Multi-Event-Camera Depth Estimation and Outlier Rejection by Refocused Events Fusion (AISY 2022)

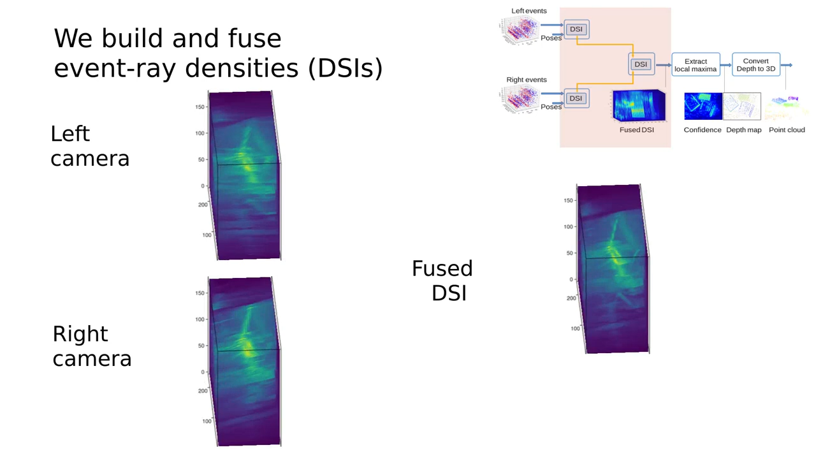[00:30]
Each voxel in the fused DSI counts the number of back projected rays intersecting at that location.
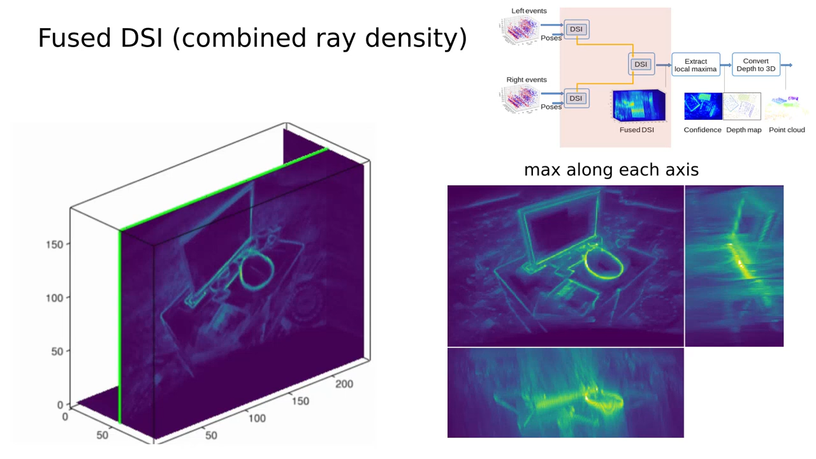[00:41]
Sweeping across a depth axis, edge features come into focus only at the correct depth.
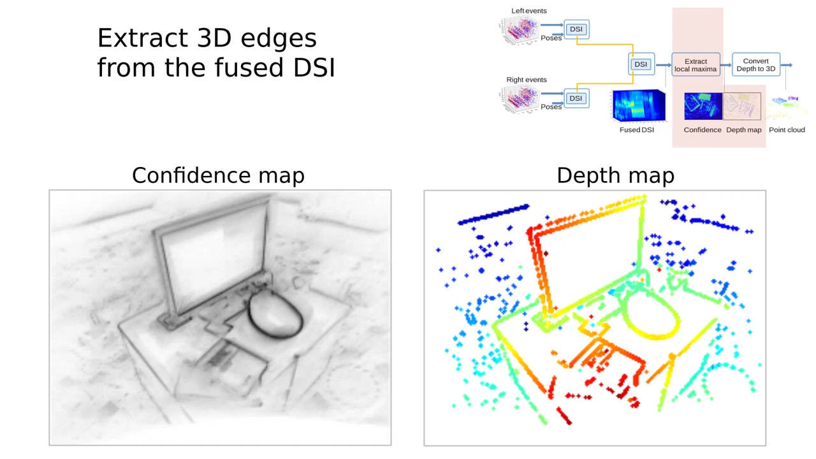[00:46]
The depth and its confidence at each pixel are extracted using local maximum of the fused DSI.
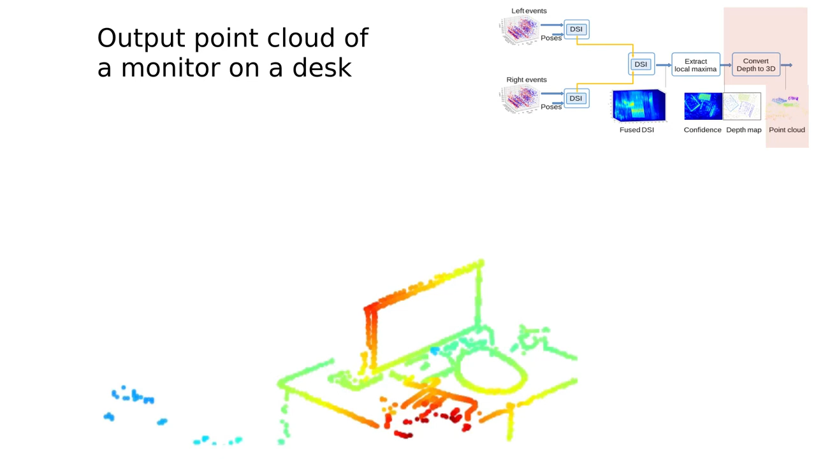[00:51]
We finally obtain a pliant cloud of the scene from the filtered depth map. Let us show the simple example of a stereo event camera mounted on a horizontally translating slider that observes the frontal parallel scene.
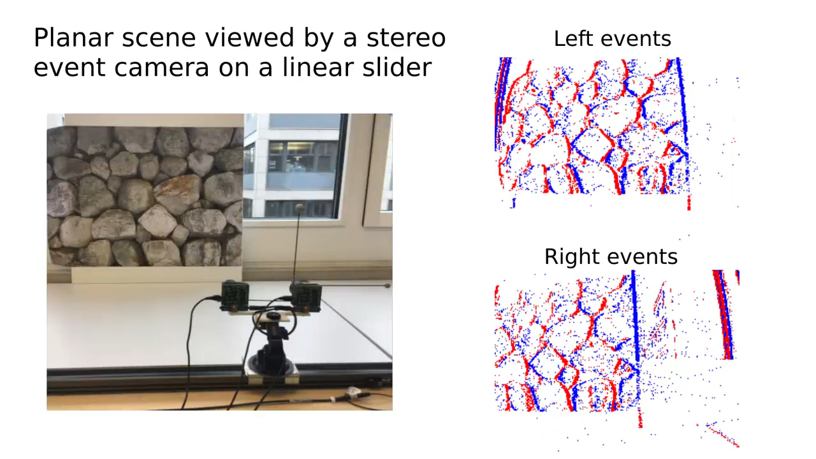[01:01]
While sweeping across the depth planes from back to front, we see that the front view of the DSI becomes sharp only at the correct depth.
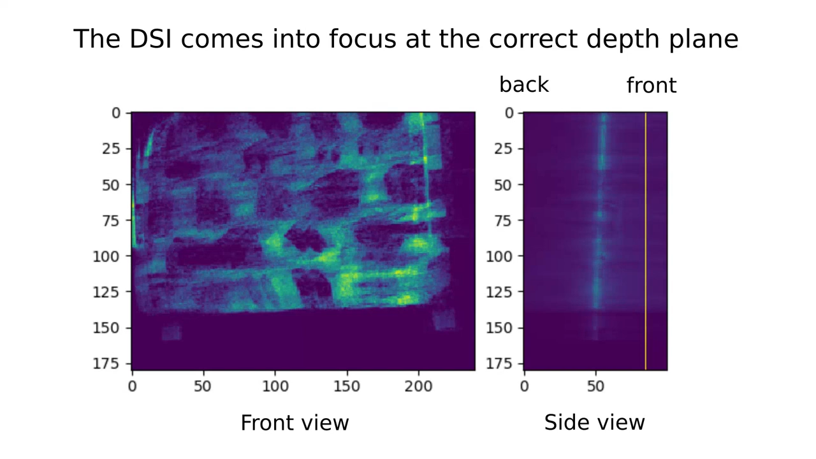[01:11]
The resulting point cloud is able to recover the planar scene structure.
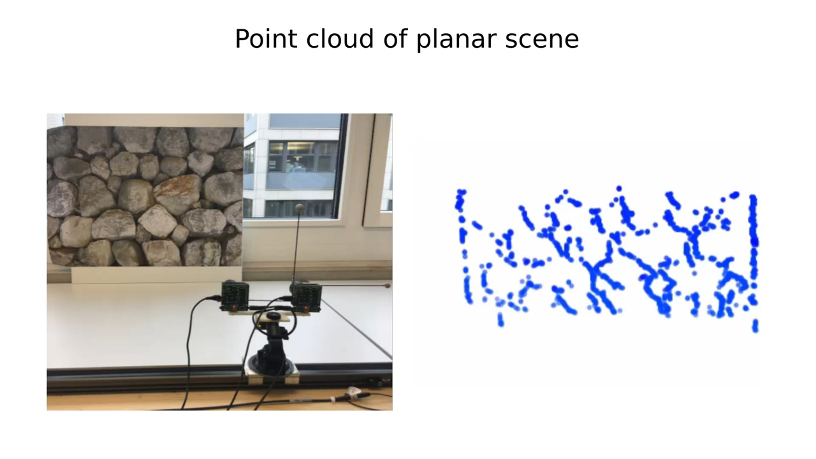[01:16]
We provide results on indoor sequences from the MVSIC dataset acquired using a drone.
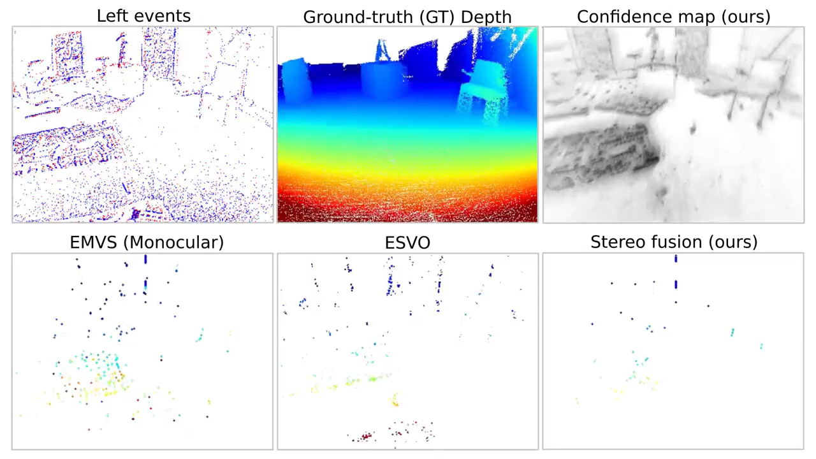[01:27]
We compare our results with state-of-the-art molecular method EMVS and stereo method ESVO. Our method produces sharper 3D edges and also produces denser depth maps than ESVO. The depth estimation is better when there is lateral motion parallax in the scene compared to when the drones move forward or backward.
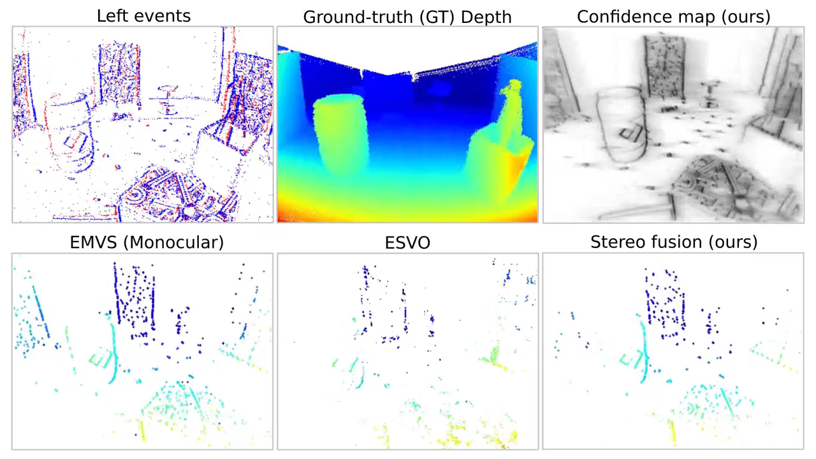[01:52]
Our event based method can also estimate depth well in regions where even ground truth depth from LiDAR is unavailable.
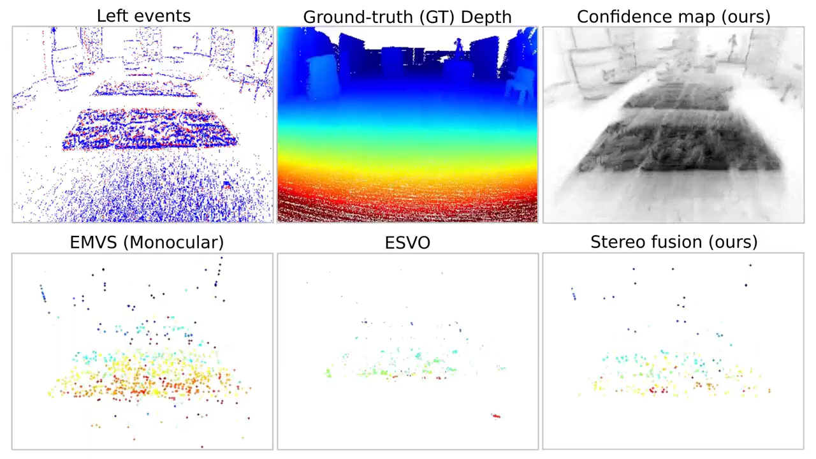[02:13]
Early fusion helps us discard depth outliers present in molecular EMVS.
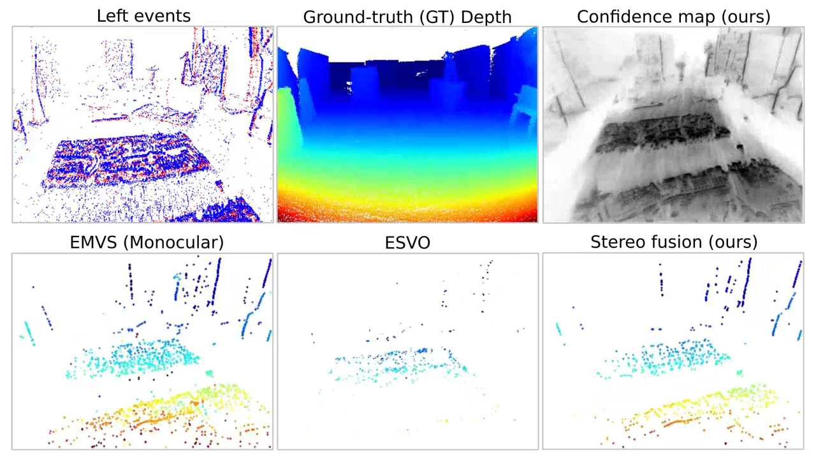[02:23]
Next, we show results on the DSIC driving dataset comprising event cameras with video resolution.
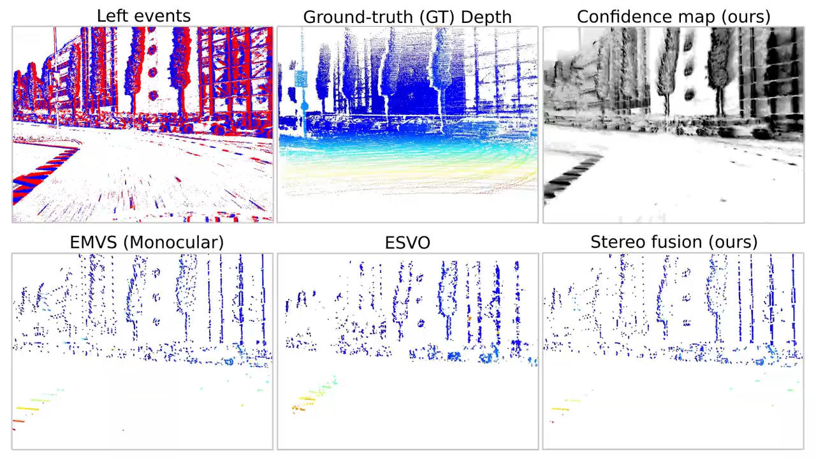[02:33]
The cameras are mounted on a car driving through city streets. Our method can accurately recover more 3D edges than ESVO.
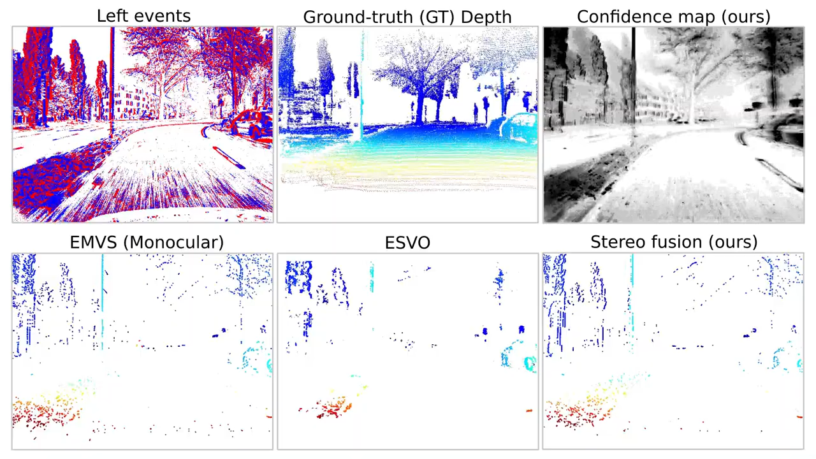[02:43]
We can also recover the building far away although the LiDAR based ground truth is missing.
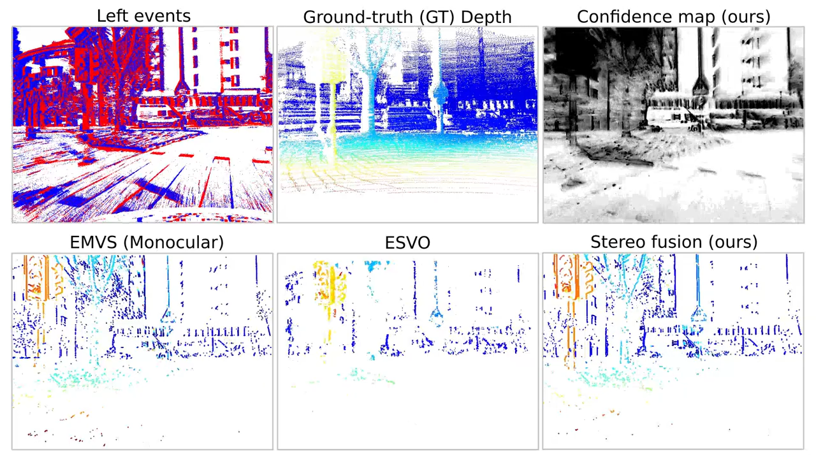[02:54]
Our method performs best here in perceiving the traffic sign at its correct depth and also removes outliers.
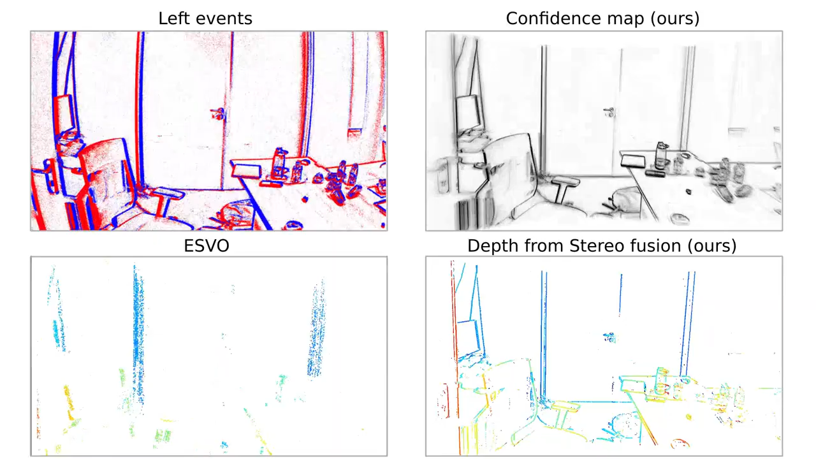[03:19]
In this case, we used ground truth poses available via motion capture. Our depth map looks denser than ESVO.
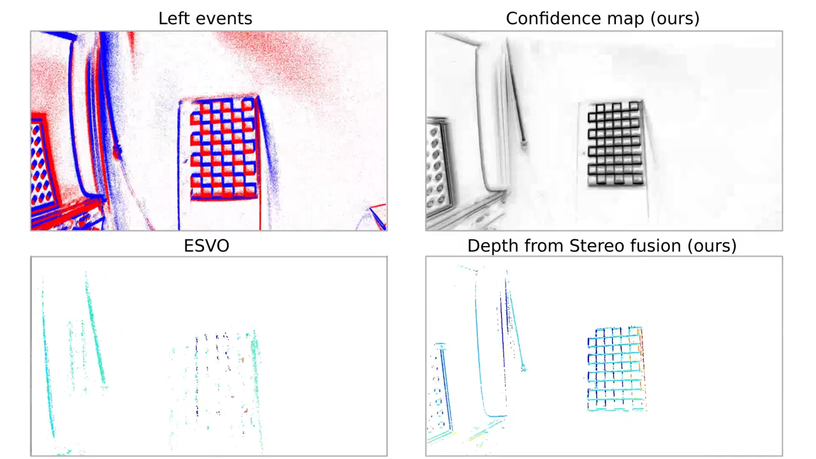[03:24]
Here, the camera rig is moved along the corridor of a building.
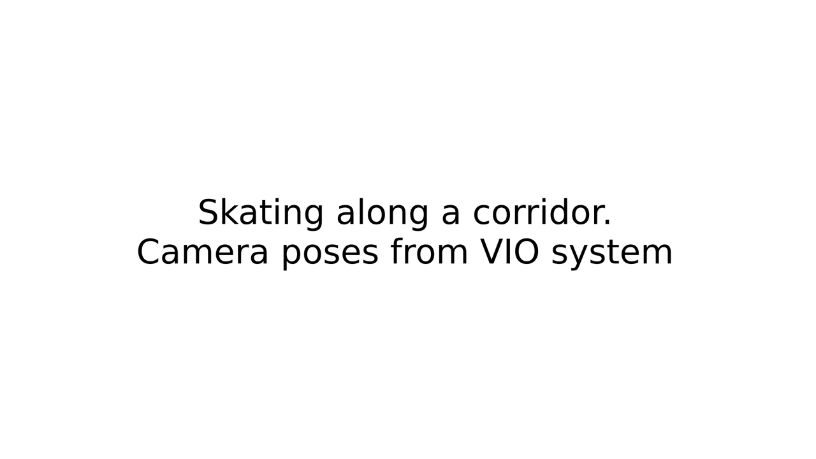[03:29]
Without any ground truth from a motion capture, we pre-compute camera poses using a visual inertial otometry algorithm.
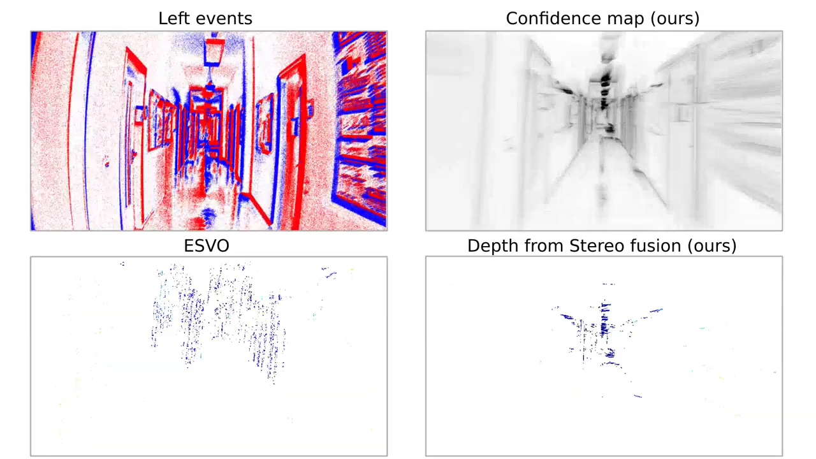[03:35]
Our method is able to recover depth well even in the presence of noisy poses.
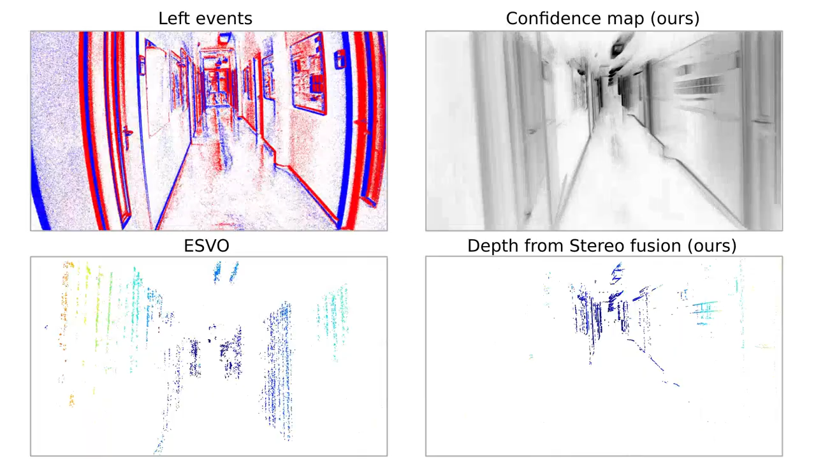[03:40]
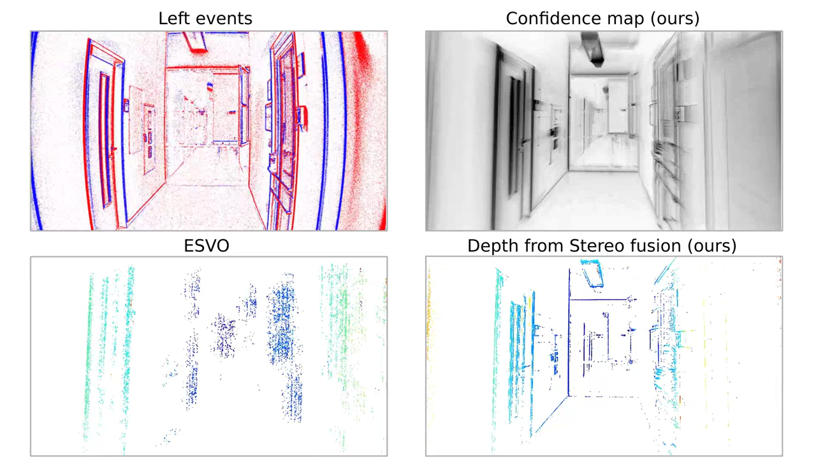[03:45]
Here, the camera rig moves outdoors on the street.
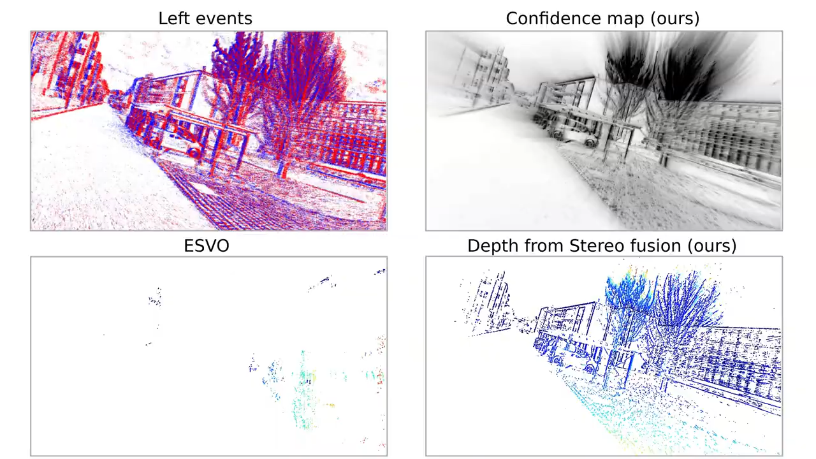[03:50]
Our method is able to recover cars,
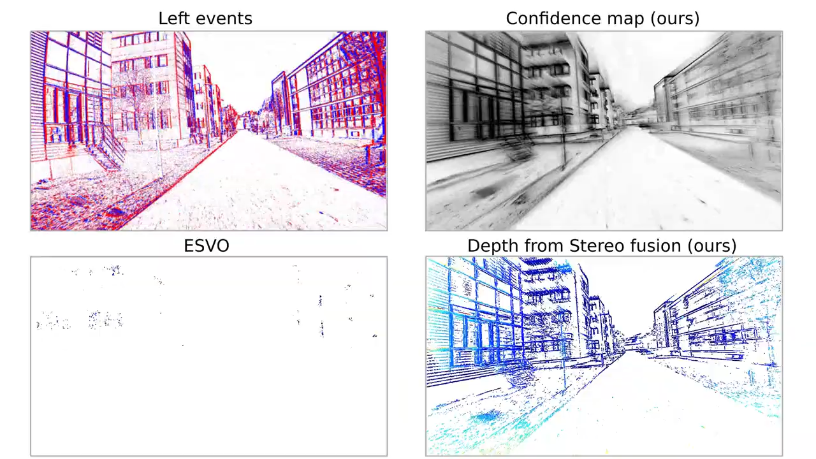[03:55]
buildings and trees remarkably well while ESVO struggles due to the high spatial resolution of the cameras.
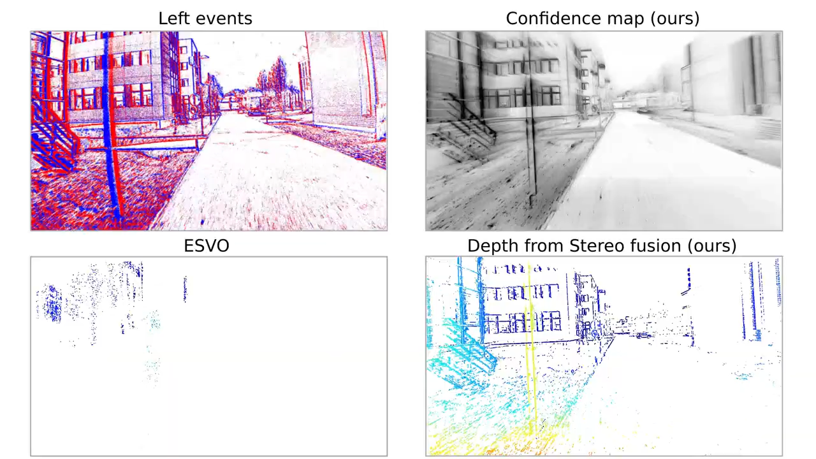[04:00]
A big advantage of our method is its scalability to multi-camera setups like in this EVIMO2 sequence containing 3 synchronized event cameras.